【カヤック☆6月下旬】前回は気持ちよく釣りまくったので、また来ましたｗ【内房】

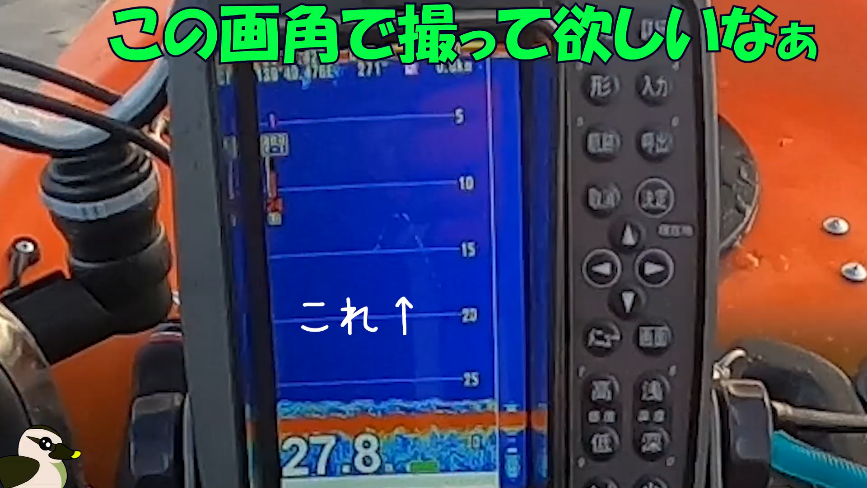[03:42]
見えるかい?変色見えるかい?この画角で撮ってほしいなぁ
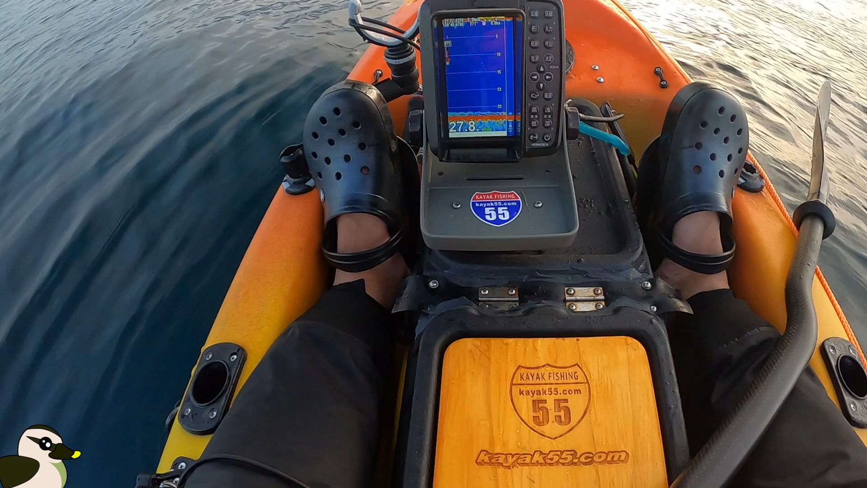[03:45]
はい 着手しましたね 1で この下にジャミジャにしてるのが 多分なんかサンゴとかね 岩